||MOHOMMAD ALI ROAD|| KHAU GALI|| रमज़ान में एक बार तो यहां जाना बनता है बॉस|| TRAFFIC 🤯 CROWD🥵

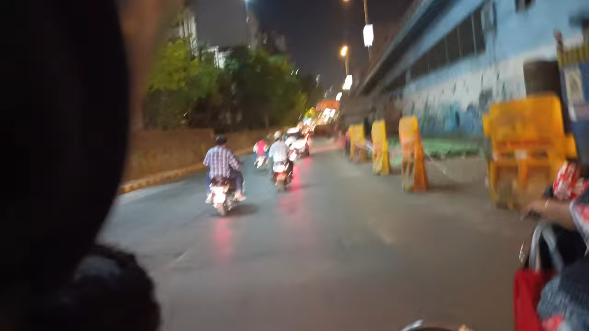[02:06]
तो अभी हम लोग पहुंच चुके हैं मोहम्मद अली रोड, और मोहम्मद अली रोड के ऊपर जो चकाचौंध है वो काफ़ी दूर से शुरू हो जाती है।